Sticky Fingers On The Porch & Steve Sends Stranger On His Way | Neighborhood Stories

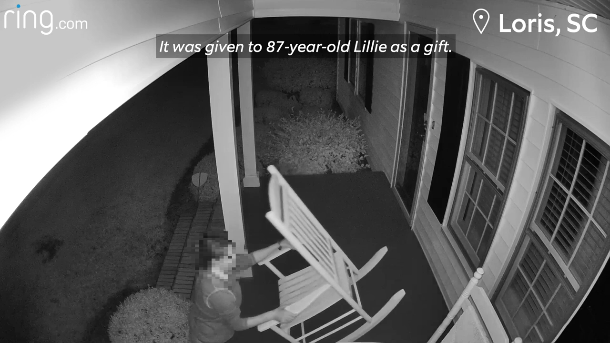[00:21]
Lily's son Daryl put the stick-up cam outside of her home to make sure everything's okay when he's not there and was glad he did when he saw this happen live on his phone through the Ring app. You better bring that chair right back.
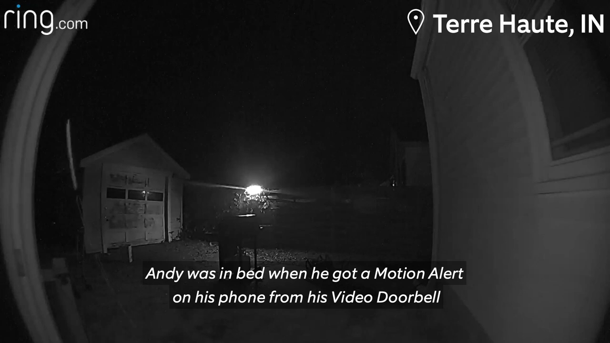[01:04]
Andy was in bed when he got a motion alert on his phone from his video doorbell and saw through the live view a stranger just come on in. Luckily Andy put the doorbell on his back door that day and then a few hours later this happened.
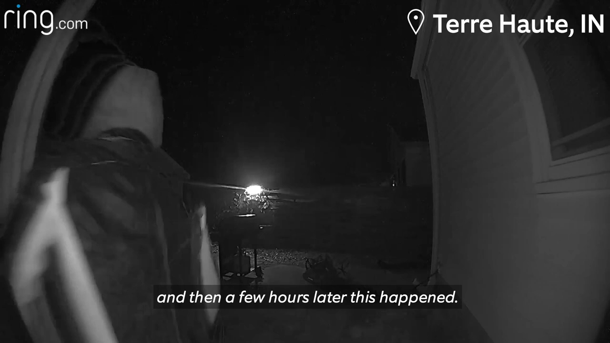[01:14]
Hey, hey, what do you need dude? Sorry, didn't mean to run into your house. Andy's son Robbie was also home but didn't hear the guy come in.
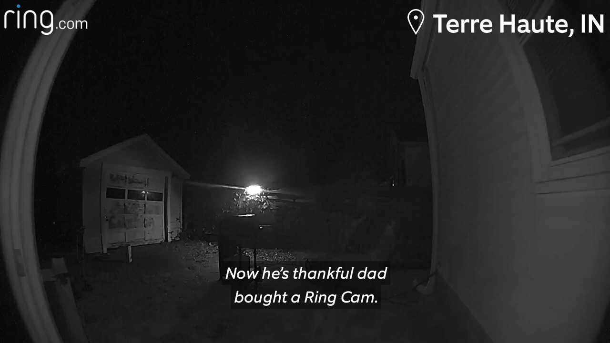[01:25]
Now he's thankful dad bought a Ring cam. I absolutely think it did its job.
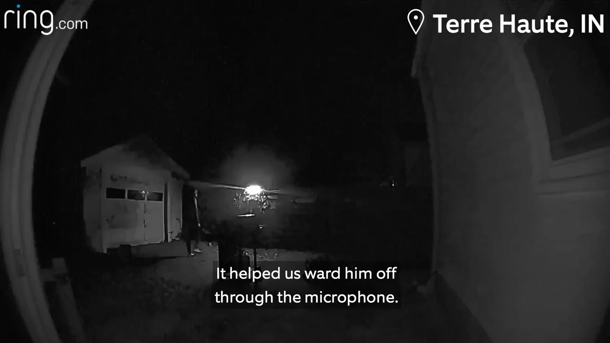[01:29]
It helped us ward him off through the microphone.